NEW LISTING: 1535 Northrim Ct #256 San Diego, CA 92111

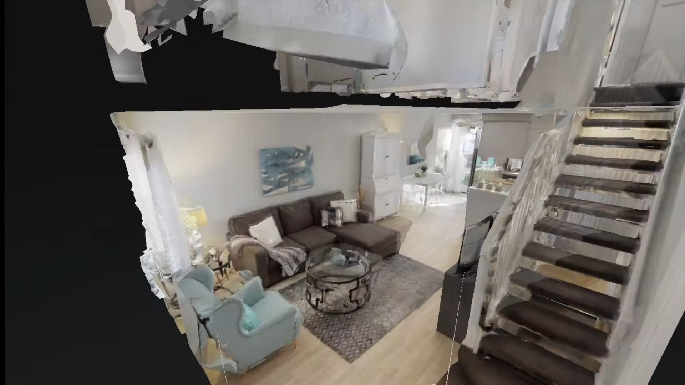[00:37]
Upon entering the townhouse, you're greeted by a spacious and cozy front room which seamlessly flows into the open concept kitchen out onto the open and airy entertainer's patio deck.